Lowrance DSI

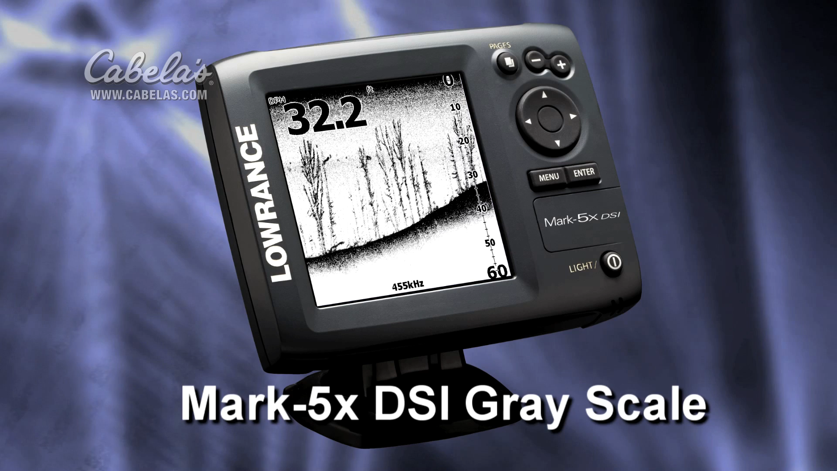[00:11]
It's available in the Monochrome Mark Series and the Color Elite Series,
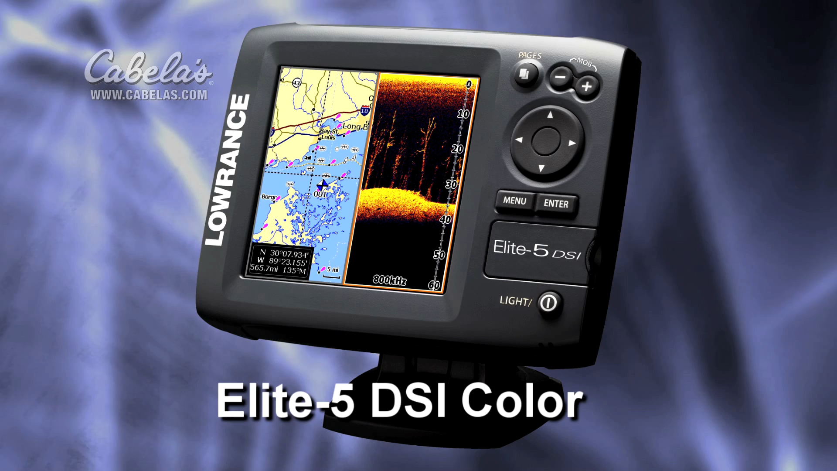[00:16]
and it gives you the down scan portion of the Lowrance Structure Scan System.
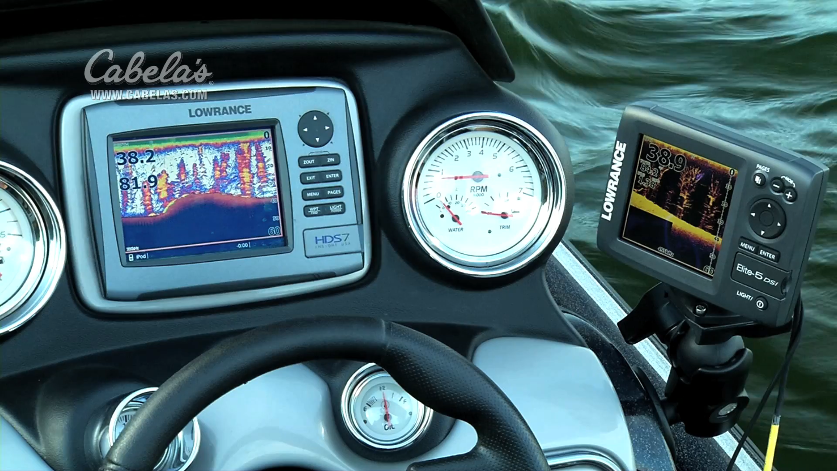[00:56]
Now, as we drive along, you'll see on the traditional 2D sonar image that these big,
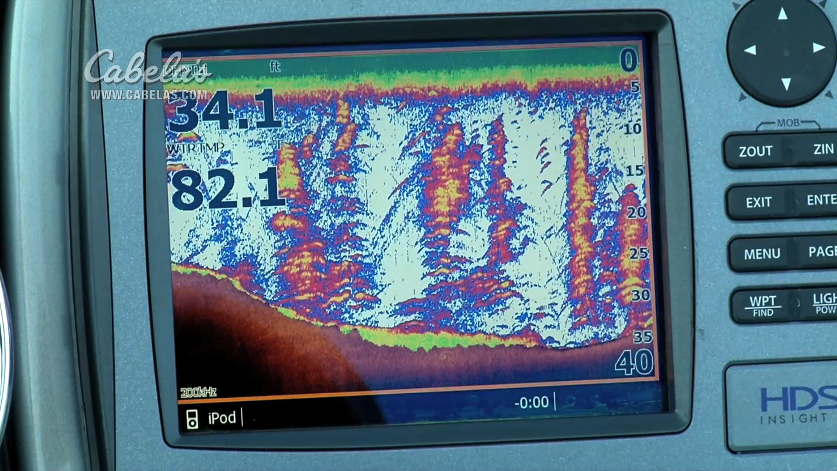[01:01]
standing trees show up as simply blobs or masses under the surface of the water. Now, we'll switch to the same trees shot with the DSi image, and you'll see every branch, every bit of detail in those trees.
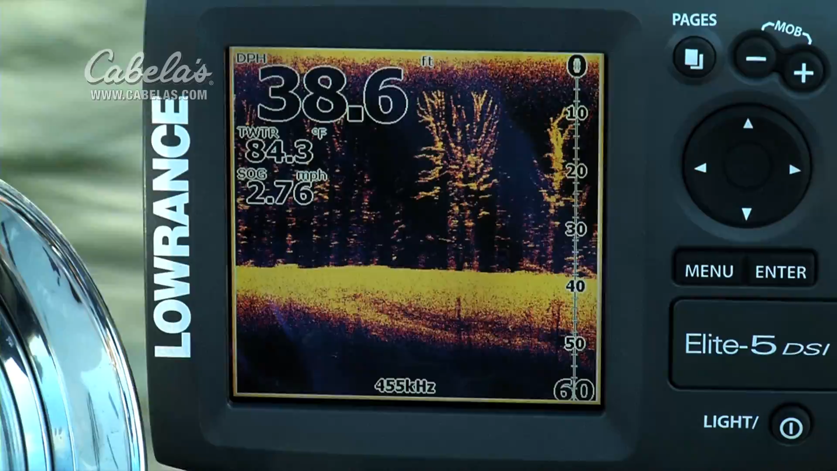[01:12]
On screen: depth 38.6 ft, water 84.3°F, speed 2.76 mph
So, as you can see in situations like this one, there's no comparison between the amount of information,
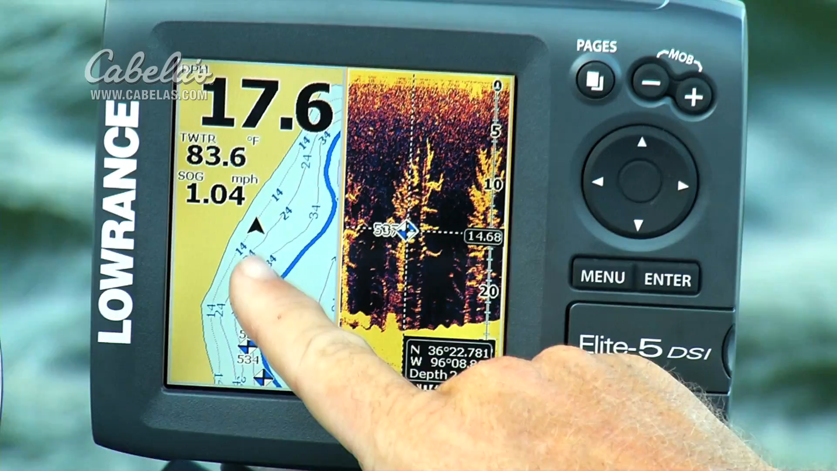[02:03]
On screen: water 83.6°F, speed 1.04 mph
All I do is reach back, hit the back arrow, go back to a tree that I like, put the cursor right over the top of it, hit menu, new waypoint, enter, save it, and very shortly, right behind my boat position here, a new waypoint will pop up. That will mark the spot right there, and I can go back to that position at any point in the future that I'd like to. One other benefit of the Elite DSi color
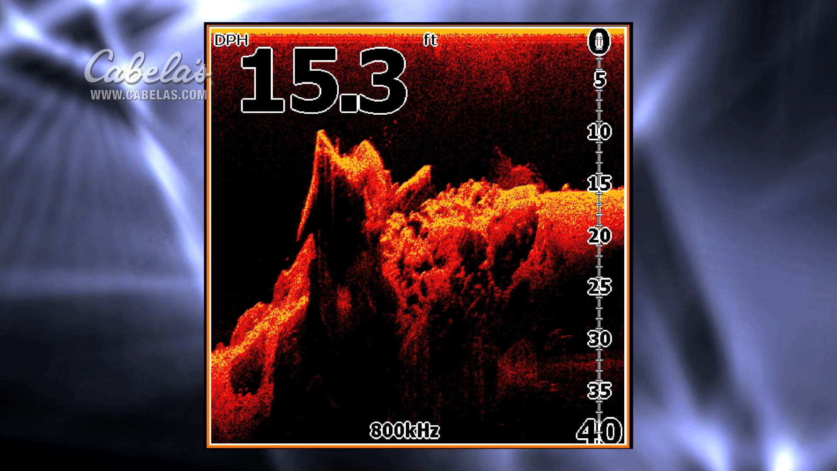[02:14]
On screen: depth 15.3 ft
models is your ability to choose from eight different color palettes.